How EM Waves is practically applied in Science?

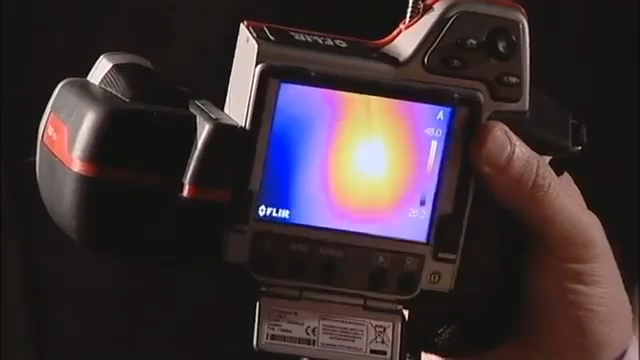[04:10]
And that tells us that in the centre it's a lot warmer than it is around the edge. And this is very analogous to what Herschel does with dust in space.